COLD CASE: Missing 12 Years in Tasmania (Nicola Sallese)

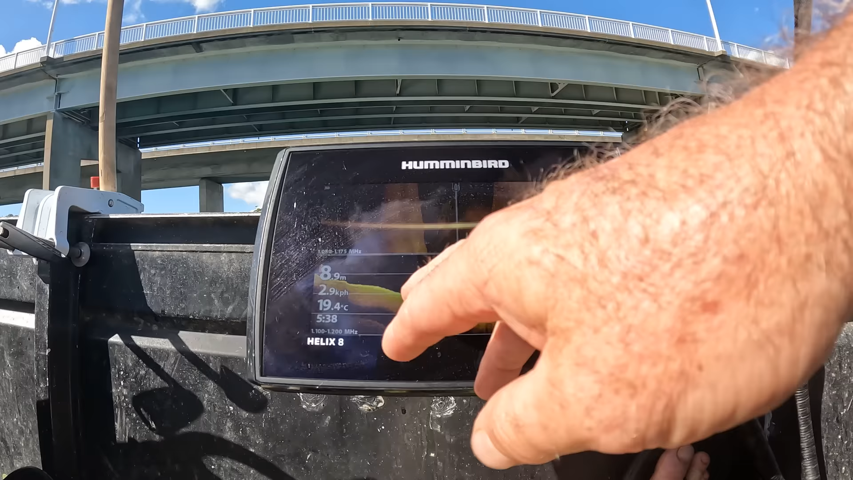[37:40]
On screen: depth 8.9 m, water 19.4°C, speed 2.9 km/h
No undulations. 8.9 meters of water. This is on the way to the Woolworths and the gas station,
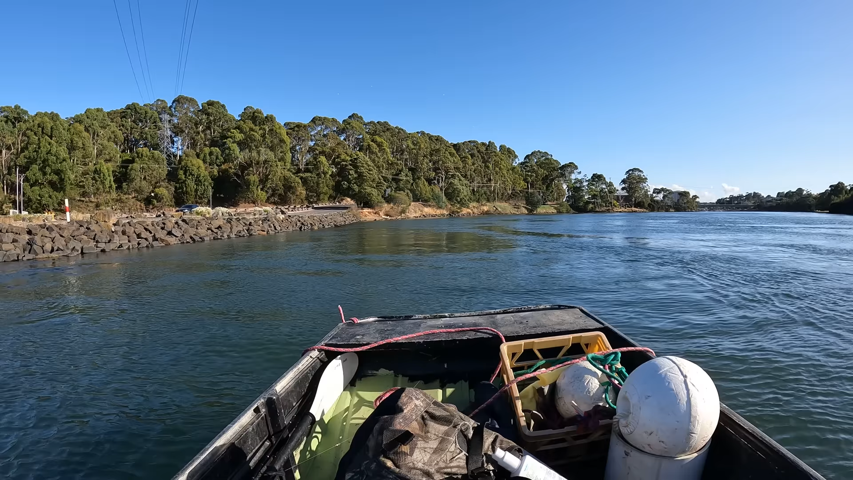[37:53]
as well as over there is the son Nick Jr.'s house. So we're double checking this because this road comes right in. It's a restaurant. He could have been going for lunch. Could have just come in here in this, on this side.
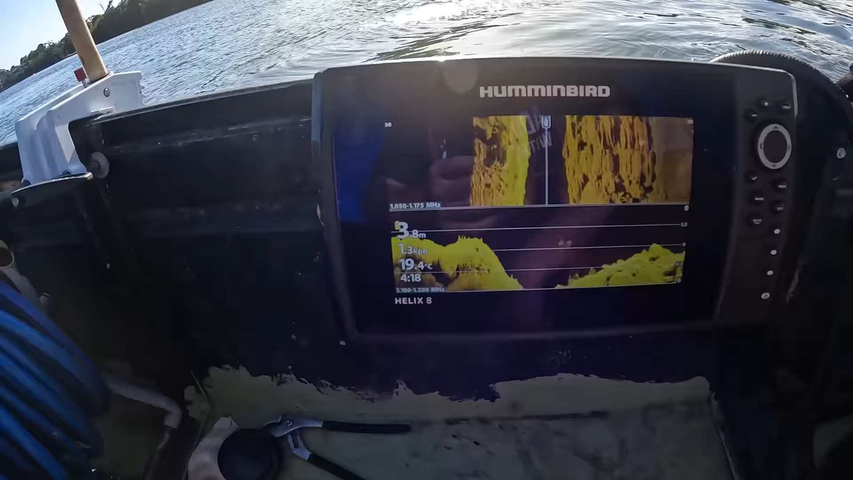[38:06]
On screen: depth 3.8 m, water 19.4°C
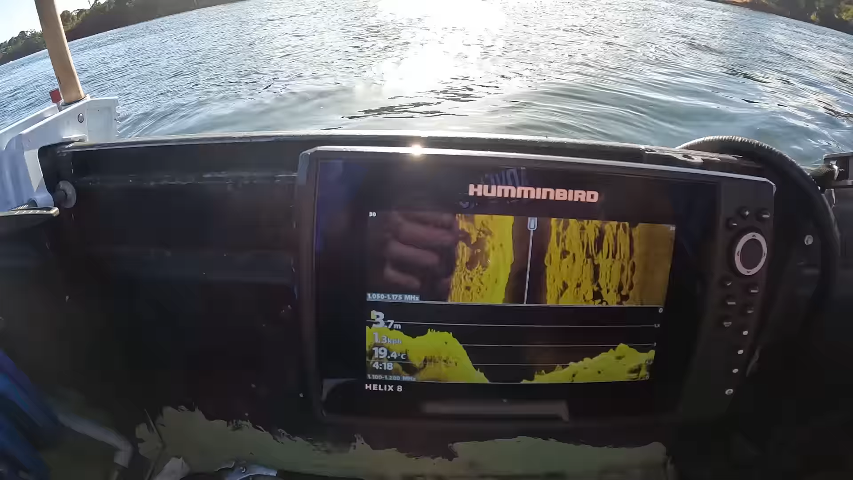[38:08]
On screen: depth 3.7 m, water 19.4°C
And I got a lot of large boulders on the ground, a lot of large objects.
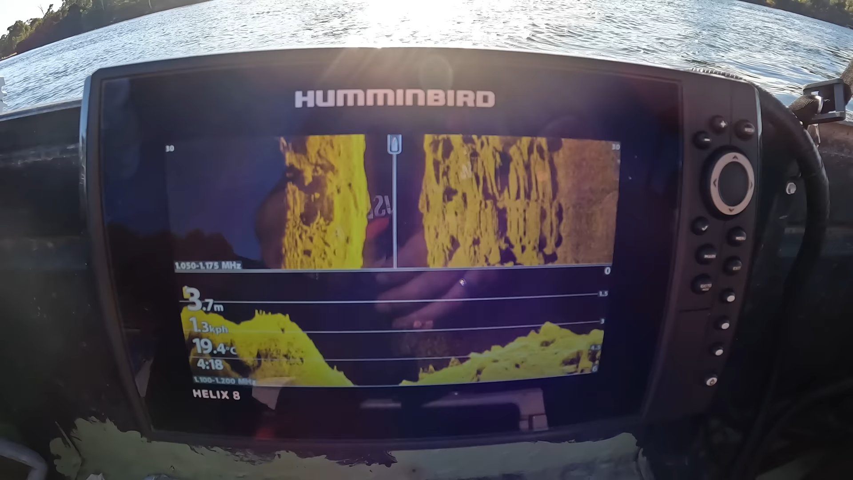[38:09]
On screen: depth 3.7 m, water 19.4°C
So we're gonna really check this thoroughly. I got something right here.
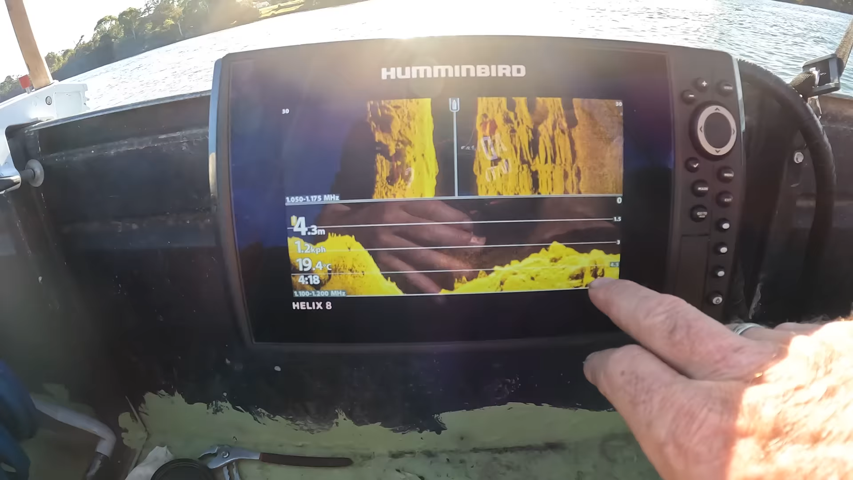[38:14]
On screen: depth 4.3 m, water 19.4°C
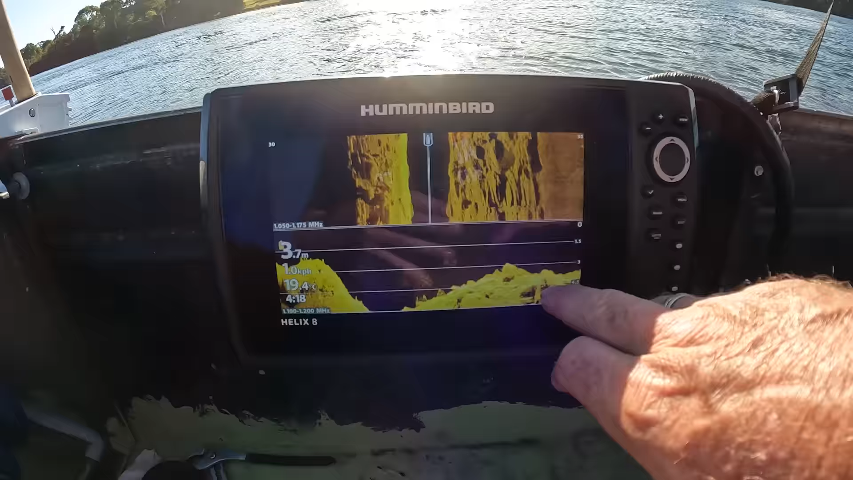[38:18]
On screen: depth 3.7 m
Get a large object, the way we're gonna have to do that a couple times. I got another one right here.
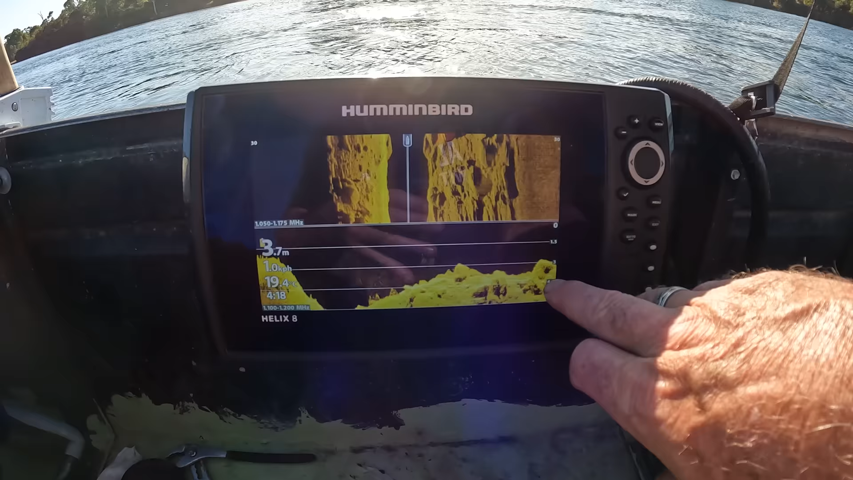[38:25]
On screen: depth 3.7 m
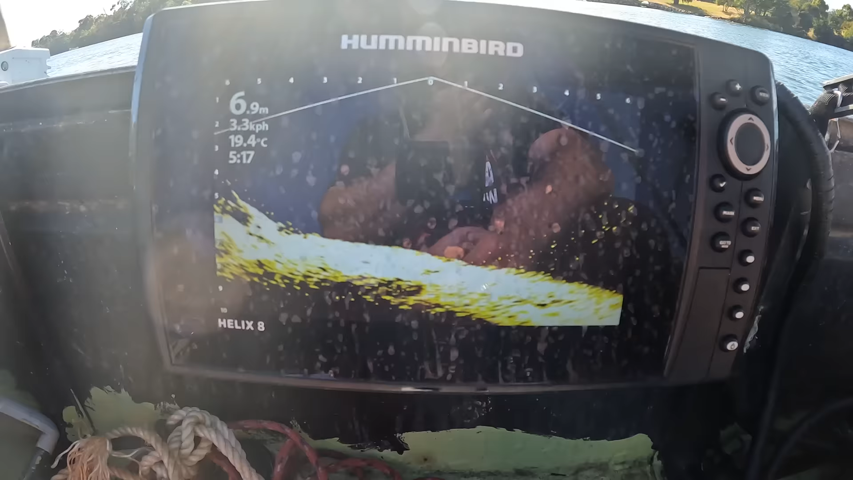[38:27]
On screen: depth 6.9 m, water 19.4°C, speed 3.3 km/h
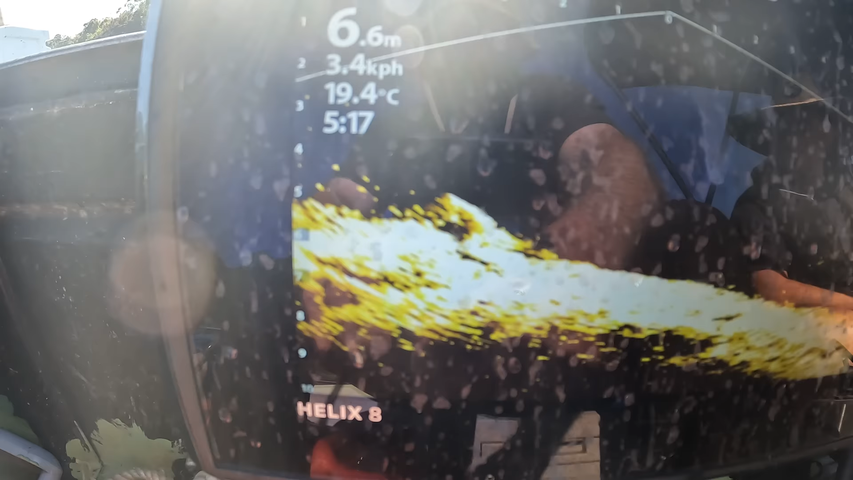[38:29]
On screen: depth 6.6 m, water 19.4°C, speed 3.4 km/h
And that's the item I'm looking at, right there, that pile of stuff, a pile of debris.
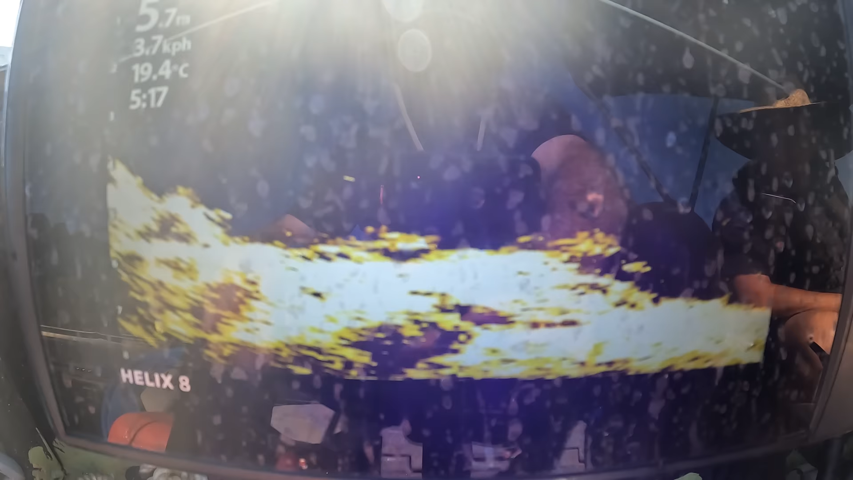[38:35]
On screen: depth 5.7 m, water 19.4°C, speed 3.7 km/h
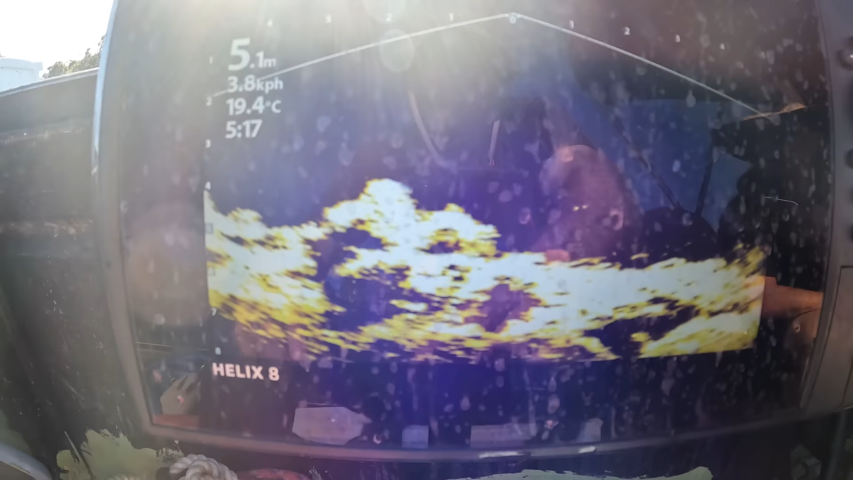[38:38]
On screen: depth 5.1 m, water 19.4°C, speed 3.8 km/h
Not sure what it is. And some square items in it.